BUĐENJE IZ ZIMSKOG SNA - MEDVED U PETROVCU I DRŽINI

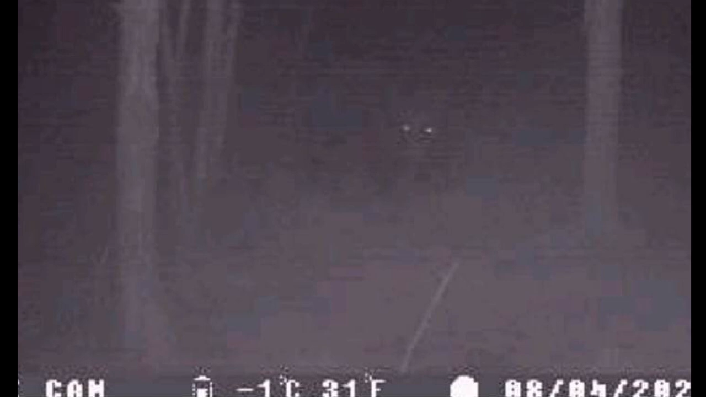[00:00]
Na dresu naše redakcije Sinoć je stigla fotografija i informacija da su u senzorne kamere lovačkog udruženja Ponišavlje snimile jednu jedinku medveda na teritoriji Atara, Sela, Držina i Petrovac.
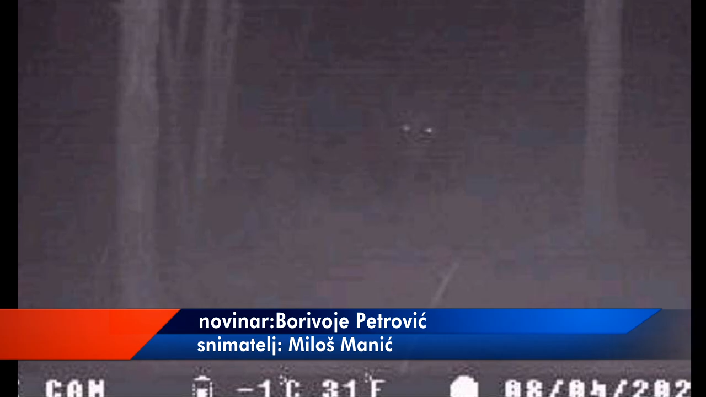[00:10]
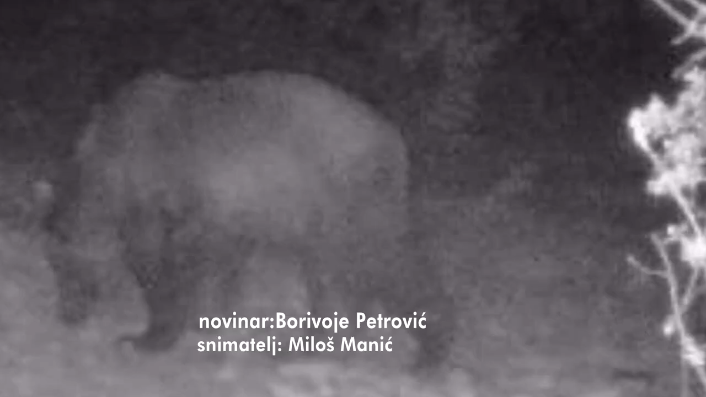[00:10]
I to samo nedelju dana pošto je zabeležena pojava
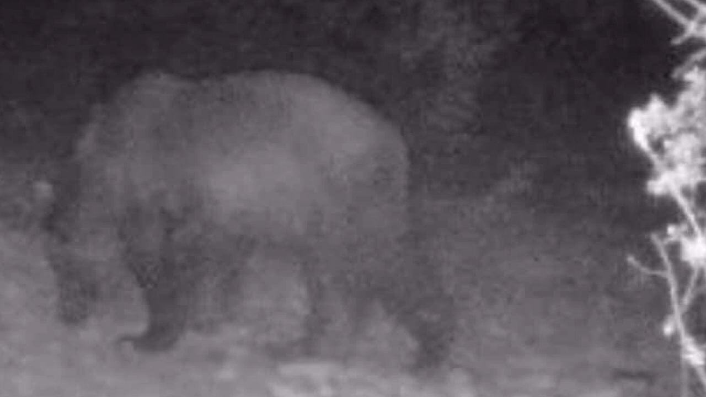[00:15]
medveda na teritoriji lovačkog udruženja Lužnica u Babušnici.
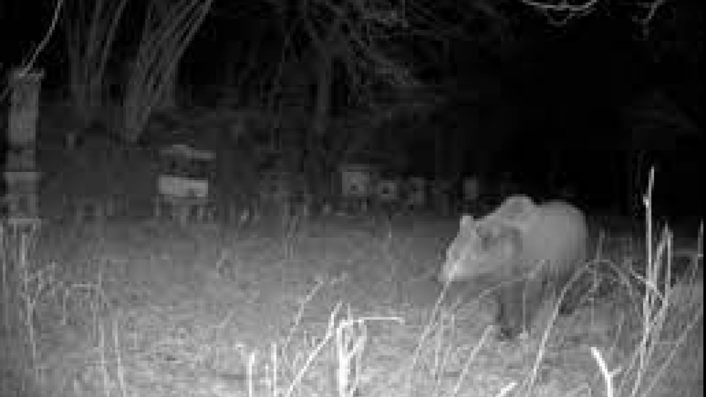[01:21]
U lovačkom udruženju Polišavlja pretpostavljaju da je ovo ista jedinka medveda koja je snimljena i u babušničkom kraju.